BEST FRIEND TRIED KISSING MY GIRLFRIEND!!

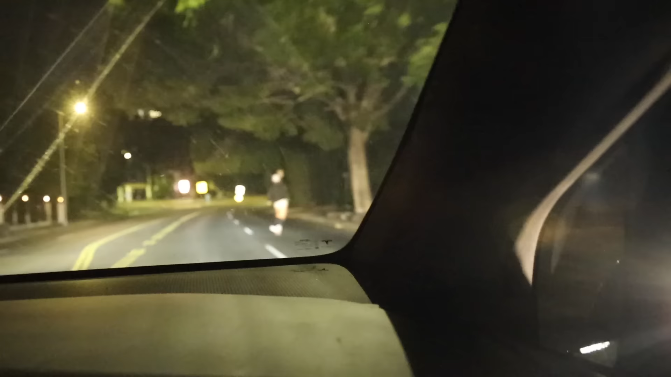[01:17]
Michael, get out of the middle of the road! I'm gonna smack that ass! Oh my god!